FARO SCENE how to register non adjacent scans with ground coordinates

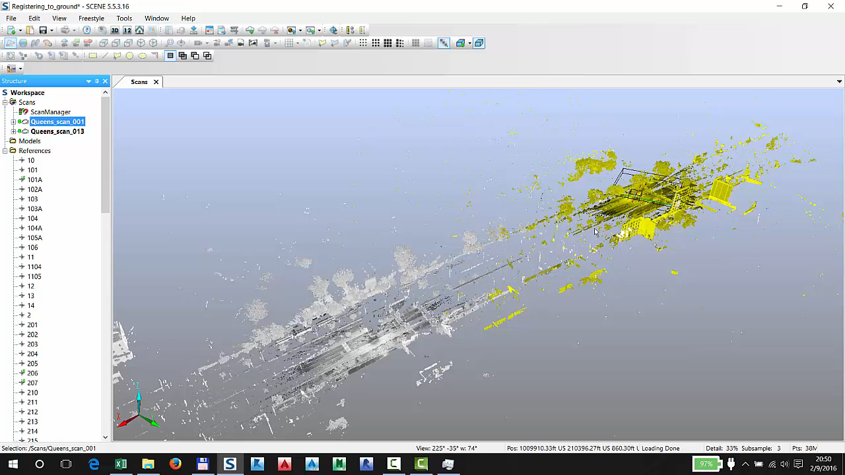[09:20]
But, notice this, I have a scan that is on this side of the road, and then I have another scan which is much further down.
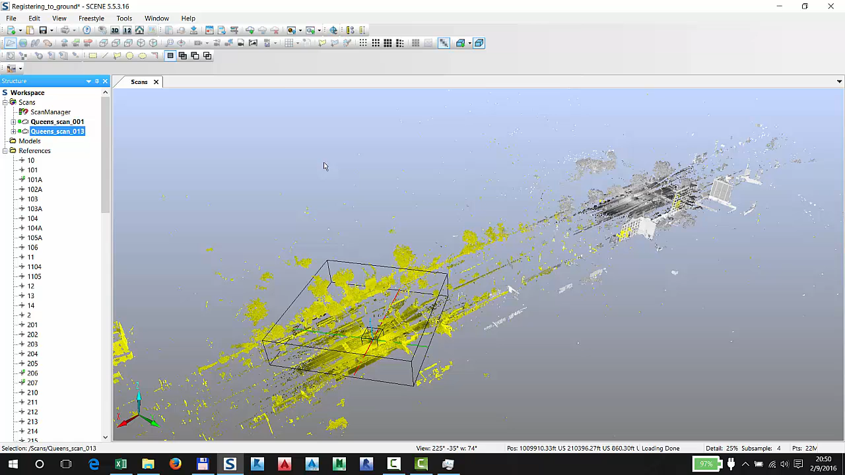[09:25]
Just out of curiosity, what we can do is go roughly, we're talking over, well, 1000 feet distance, so you know that these scans definitely cannot have anything in common.
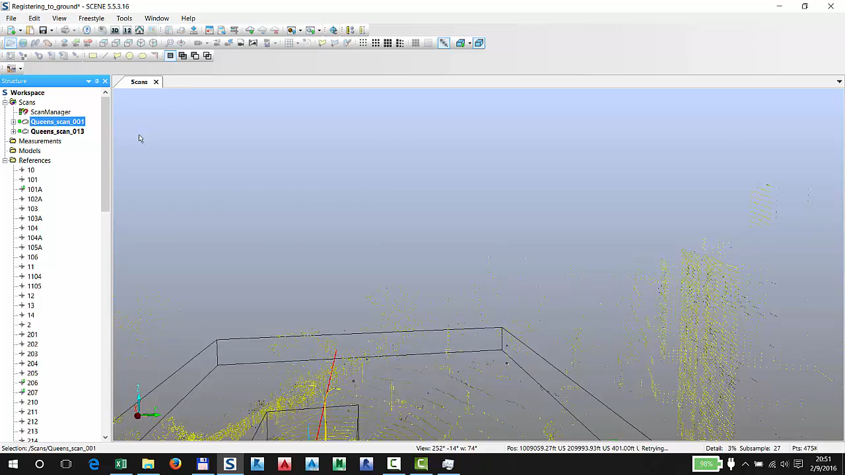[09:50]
Yet, if we look at them,
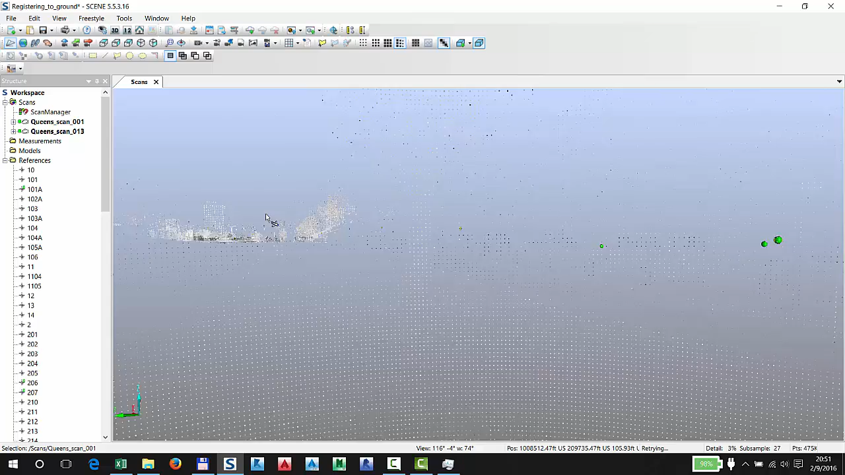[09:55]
and we fly back towards the other scan,
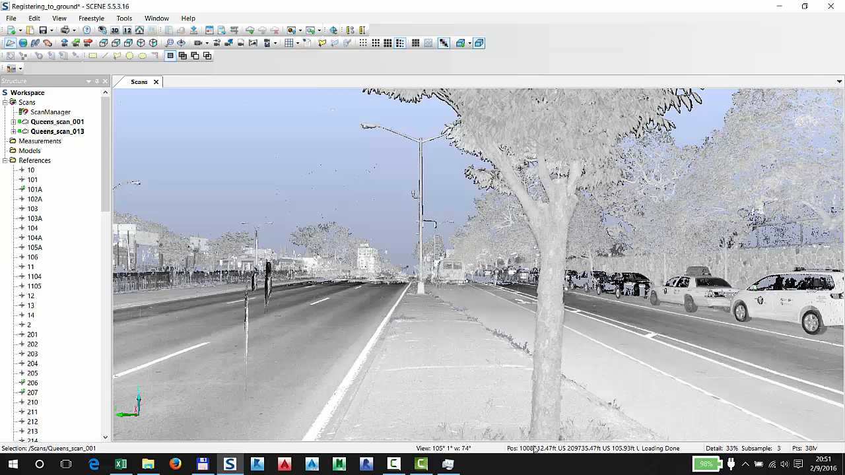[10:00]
we can first of all see our easting, and our noiting, and our elevation, we can also see that
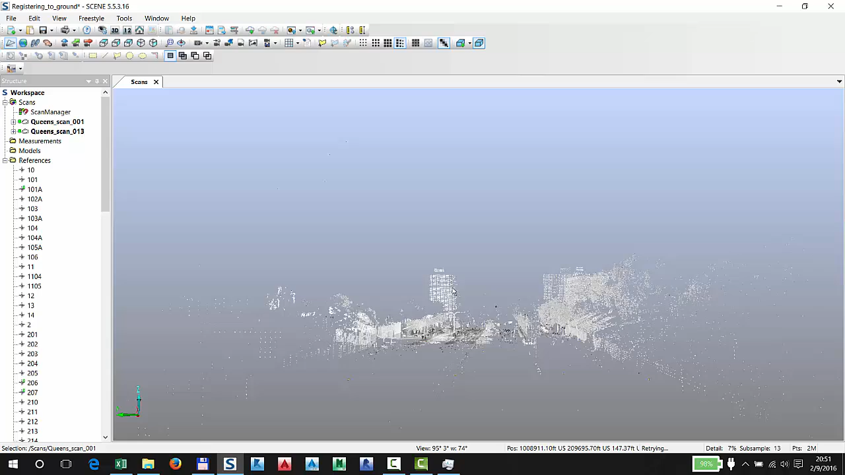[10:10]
apparently the other scan didn't just fall into place,
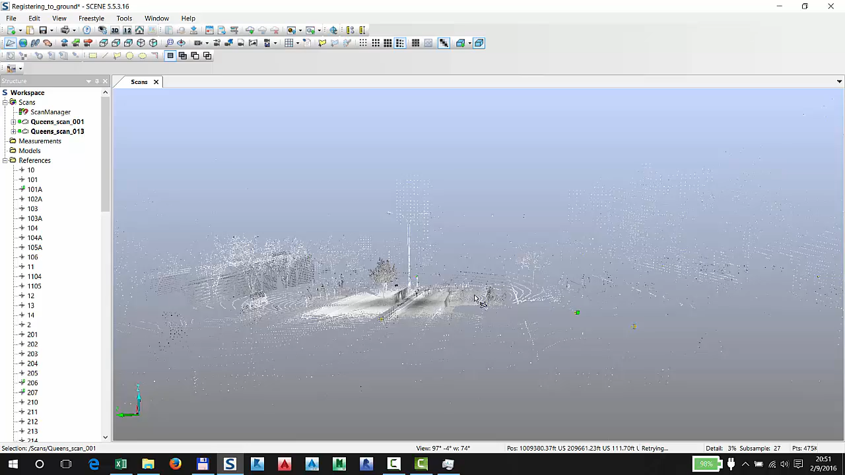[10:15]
into a random position, but without using GPS,
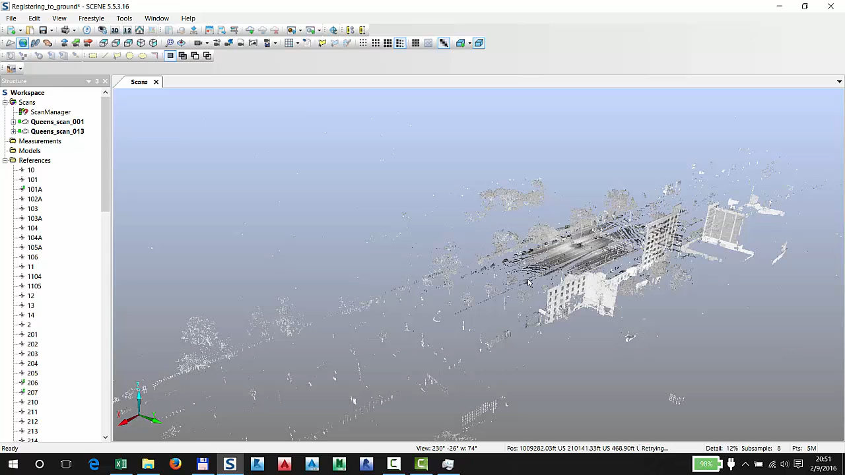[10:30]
the other, came to rest in the right location of the actual project.
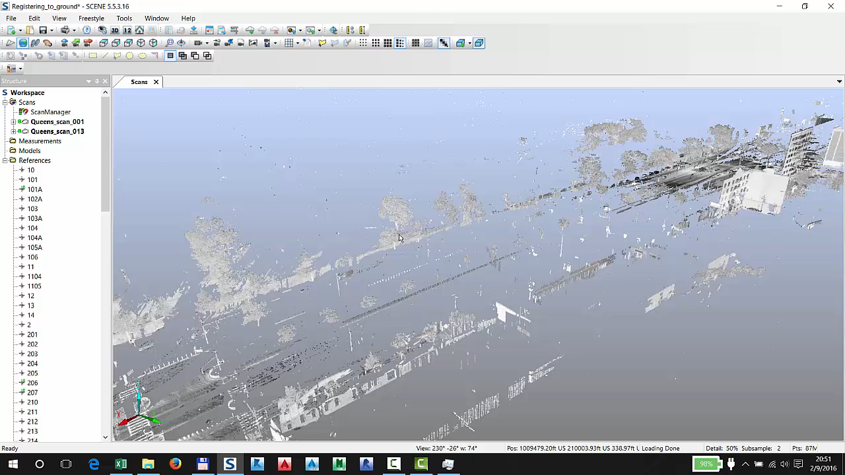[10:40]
Now, needless to say, this will not work if you do not have enough targets per scan, and you notice that I have three targets for scan number one, and then there's at least the three targets for scan number, well, 13 over here,
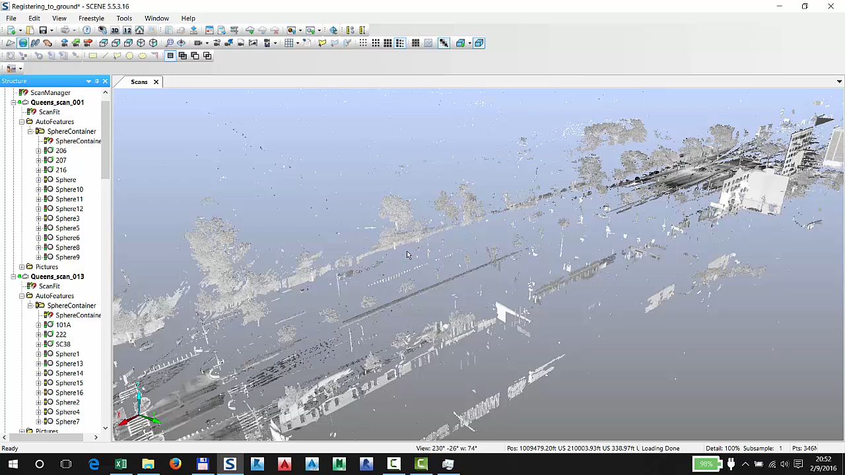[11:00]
to be able to register without any adjacent targets or any adjacent data.
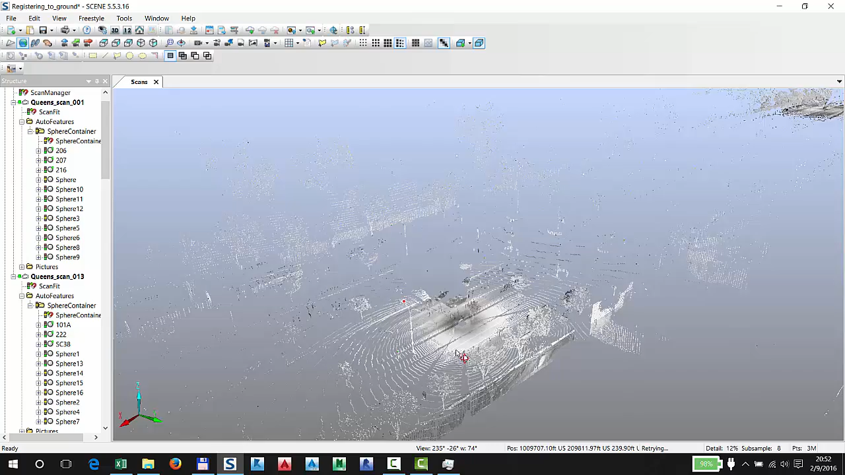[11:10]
So, if you do not have this many scans, and this many target positions, this might not be as easy, but again, you would probably get into doing this with the knowledge of that that's what your goal is when you're doing a roadway, for example. When you're doing long linear scans, or doing long linear scans, then you would want to use either higher resolution for your scans, or start densifying your control on each side of the road.
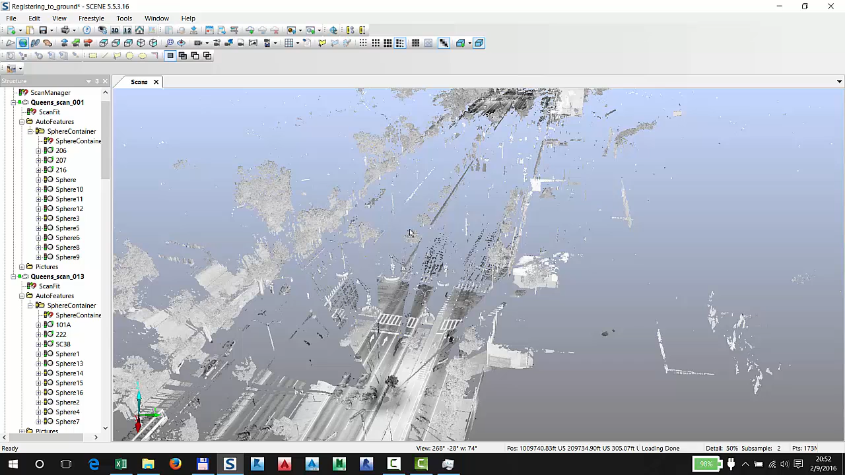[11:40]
So, just for fun, let's see where these targets are,